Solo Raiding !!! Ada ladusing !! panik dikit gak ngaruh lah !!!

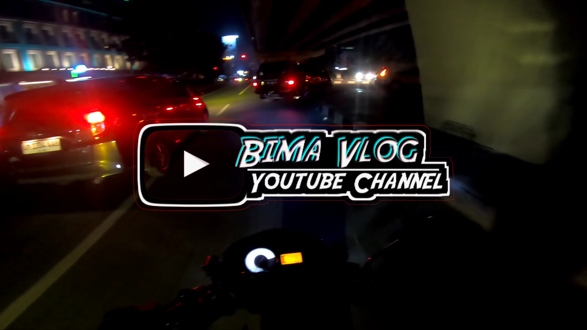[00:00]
di atas itu. Nah itu dia. Anjir, polisi pula, goblok.
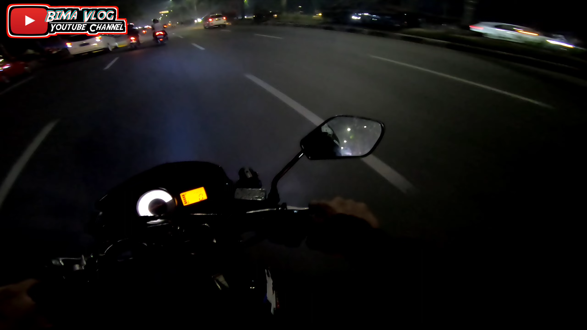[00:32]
Oke guys, video kali ini gue lagi di Jalan Sudirman guys. Gue mau putar-putar Sudirman sampai jembatan Rumbai. Karena ini malam minggu ya, jadi rada-rada ramai, jadi harus ekstra hati-hati. Ya begitulah. Karena katanya yes, polisi itu berkeliaran guys. Wah, X-Mac anjas.
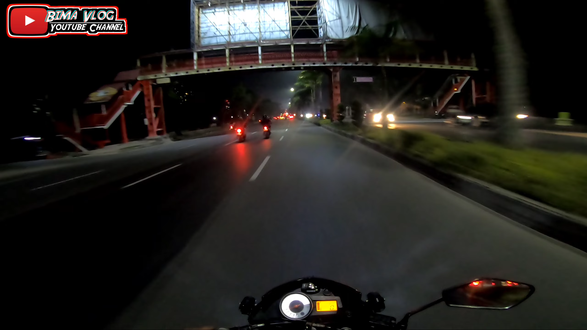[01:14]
Belum lagi yang namanya orang apa? Wah, ada 86 anjay. Mungkin di kabupaten atau kecamatan, mungkin udah itu, mungkin udah ada kabut asapnya juga. Udah pekat, jadi udah hujan gerimis, tapi nggak lebat ya. Wah, silau anjir.
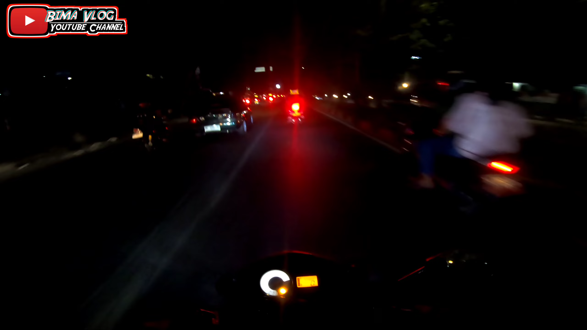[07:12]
Polisi di mana-mana. Wah, gila dah.
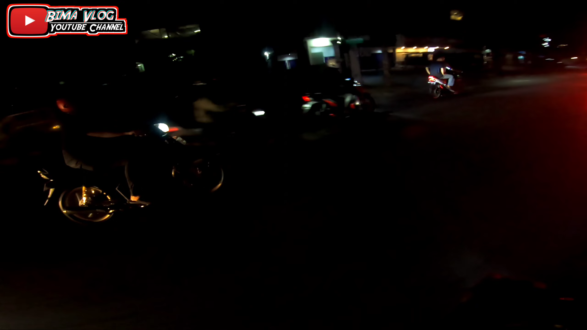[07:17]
Amankan dulu ya.
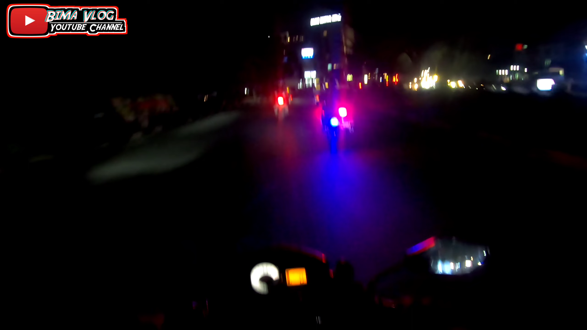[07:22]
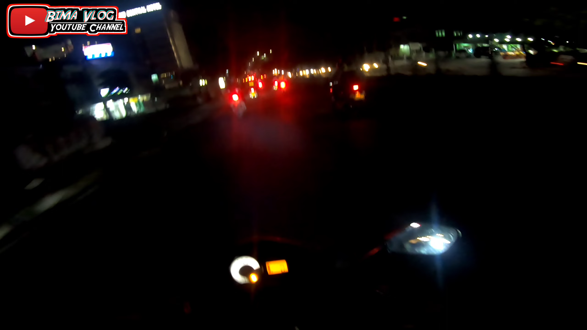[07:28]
Ini kayaknya touring-touringan nih. Oh, lurus, lalu polisi. Jadi aman anjir.